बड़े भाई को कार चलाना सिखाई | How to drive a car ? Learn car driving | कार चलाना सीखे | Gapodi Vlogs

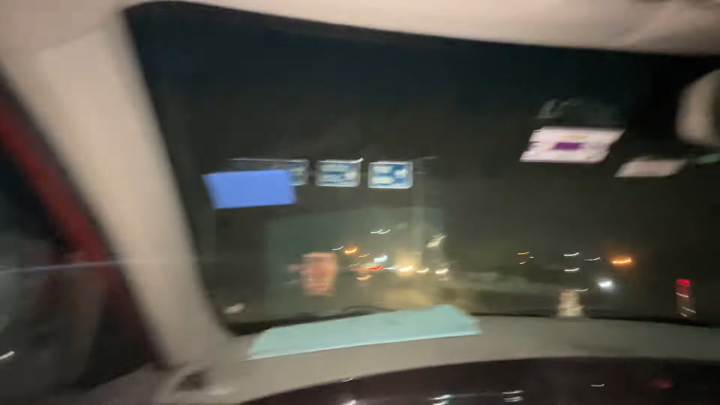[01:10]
अभी देखो ITO की तरफ गाड़ी मोड़ ली अभी हमने, या ITO नोएडा, देखो कहाँ का मूड बनता है उस हिसाब से हम लोग जाएंगे।
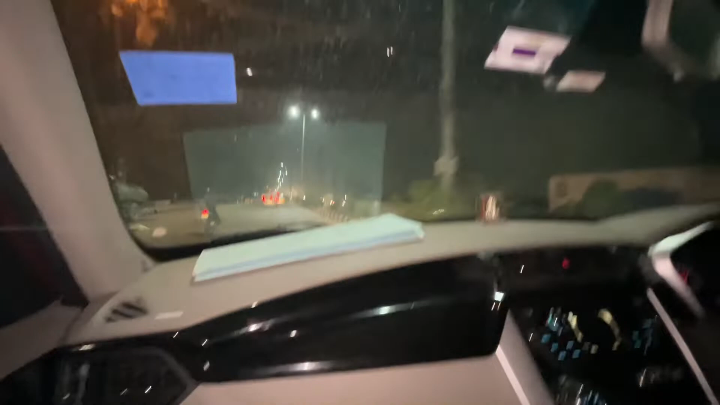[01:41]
लोग ऐसे मस्त घूमते घूमते जा रहे हैं। ये हमारा हैवी ड्राइवर साहब, इनके आंखों में लाइट पड़ते गाड़ी इधर उधर होने लगती है।
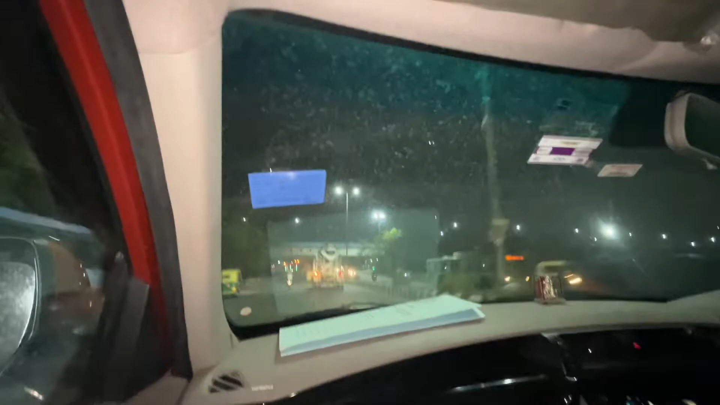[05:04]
की तरफ जाते हुए रास्ते में ऐसे उड़ते उड़ते फ्लाईओवर से
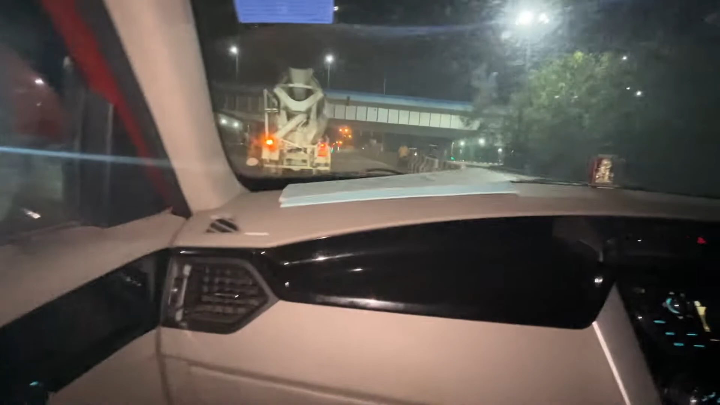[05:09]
भैया भैया बच गया वो बच गया लड़का एकदम जा रहा है पांच वैसे